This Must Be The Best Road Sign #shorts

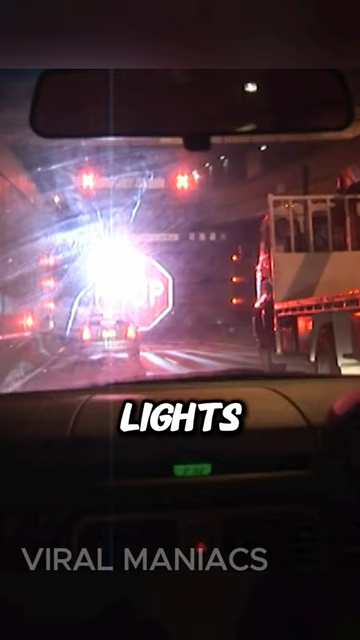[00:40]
traffic engineers deploy a laser-projected stop sign on a water curtain.